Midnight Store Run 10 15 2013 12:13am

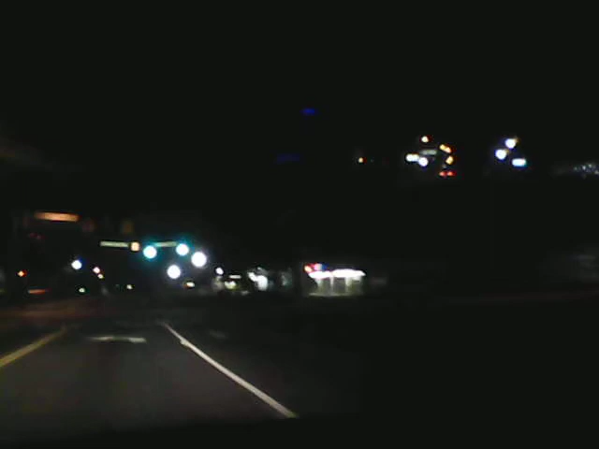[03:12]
Now what I'm going to do is I'm going to turn left here and we're going to go about a mile down the road. We're just passing McDonald's now on my right. That's where I go in case my Wi-Fi signal dies. Here's what I call an Aaron's Rental place there on my right. Now, that's pretty much the business district. This is how nestled in